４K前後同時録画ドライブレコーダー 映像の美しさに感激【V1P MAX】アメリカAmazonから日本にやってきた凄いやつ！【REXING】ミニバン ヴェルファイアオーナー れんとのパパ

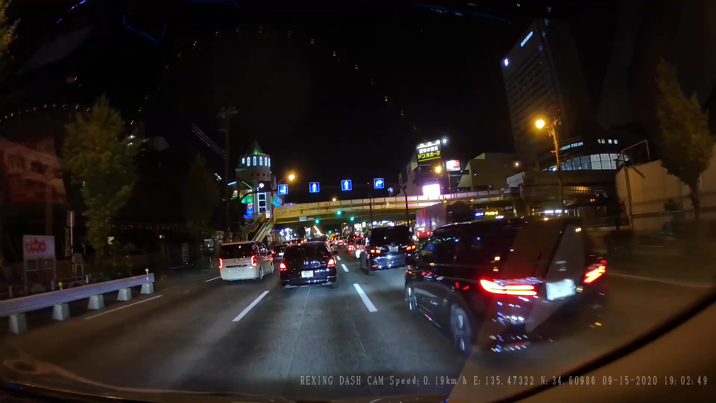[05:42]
で、今回ね夜間走るにあたってねあえてちょっと街灯の多い場所を選んで走ってみましたで、ご覧のようにね街灯もあって信号機あってで、お店ですねたくさんあるお店が並んでいるところを通ったんですけどもまずお店のネオンに関してははっきりね、映ってますしにじみが一切ありませんで、街灯は若干ぼんやりしてるかなーっていうレベルなんですけども気になるレベルではないですねで、あと一つ気になったのが昼間ですね昼間LED信号はねヘルツの変更で西日本、
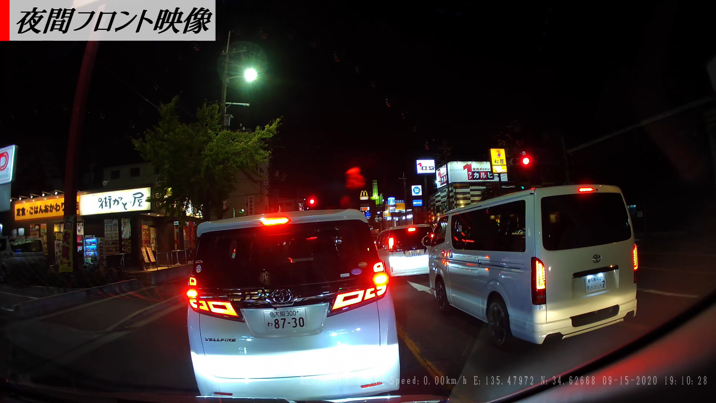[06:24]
夜間になると点滅してないっていうことなんでこれは何か関係あるのかなーっていうのねちょっと自分の中で疑問なんですけどもあと映像ではですね白飛びのチェックをしているところなんですけども前のベルファイヤーナンバーもはっきり見えてますのでまああの4Kでね白飛びがするっていうことはちょっとないかなーと思いますねで、ちなみにですねえー、黄色のナンバープレートですねえー、軽自動車のナンバープレートもヘッドライトを当ててみたんですけどもこちらもね、全然問題なくはっきり見えてますのでえー、白飛びの心配はなさそうですね
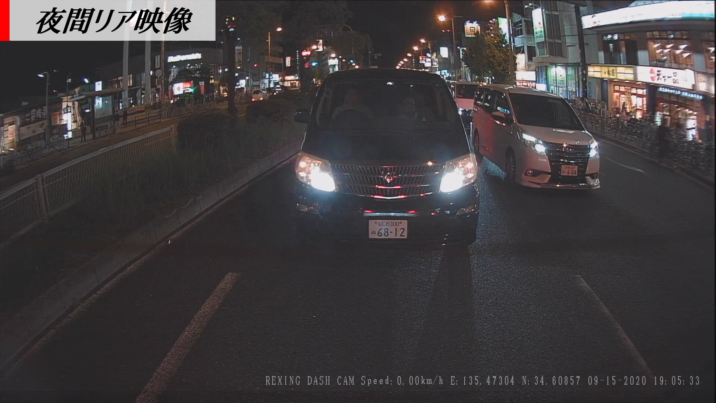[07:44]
ナンバープレートですねもうはっきり見えてますのでまあ、リアカメラ1080pですけどもおー、なかなか、あー、4Kとの差もねえー、感じますけども1080pでリアは十分かなと思いますまあ、リアは煽り運転の証拠にねやればいいと思いますからね